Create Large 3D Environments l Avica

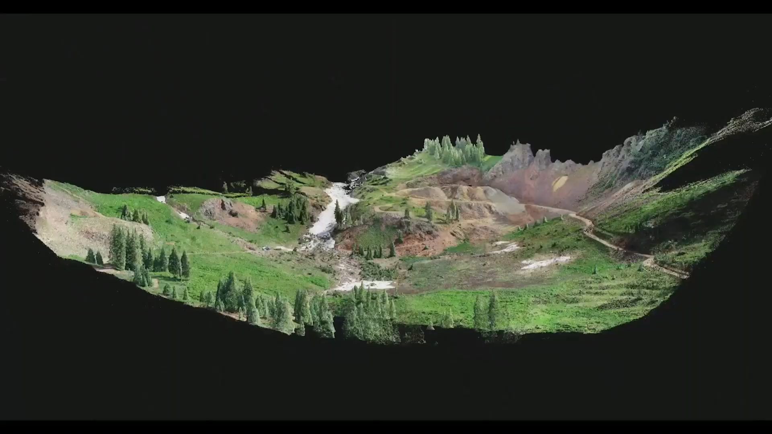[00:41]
Another area where photogrammetry can be used is the geographic mapping industry because it can also capture data from huge scale objects such as mountains and cities.
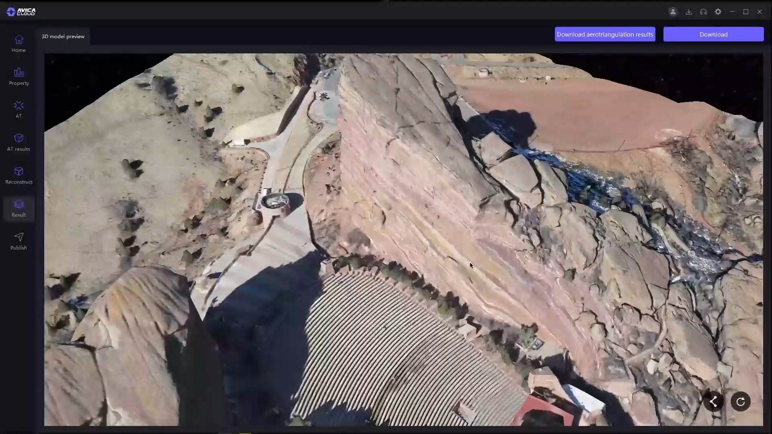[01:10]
and they can help you do that with affordable prices.
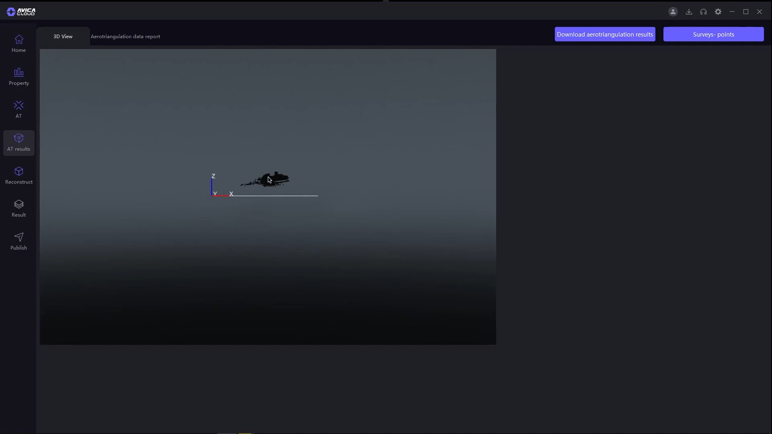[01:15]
Because the image data of photogrammetry is very large, most of the calculation process of photogrammetry is carried out in the photogrammetry app.
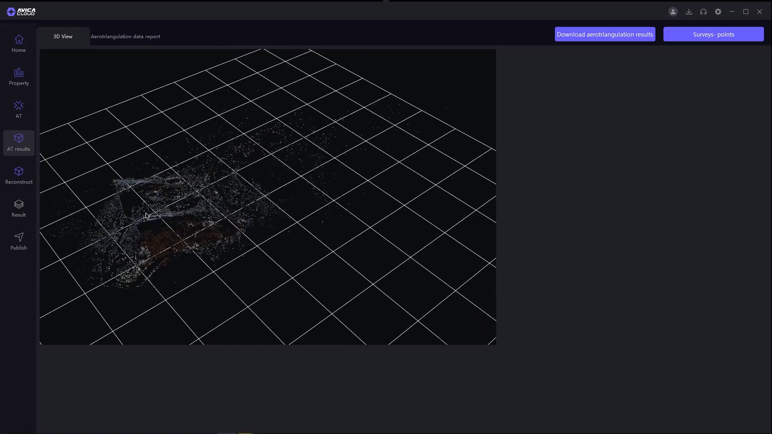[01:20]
In the case of Avica, it is in the cloud. You just download their desktop software and upload your data to their servers.
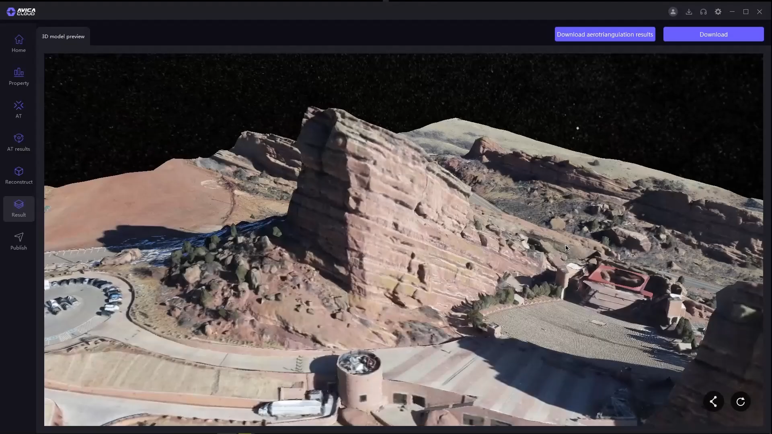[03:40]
roads, buildings, etc. After the 3D build is complete, you can preview the result. You can perform simple operations such as scale, rotation and translation.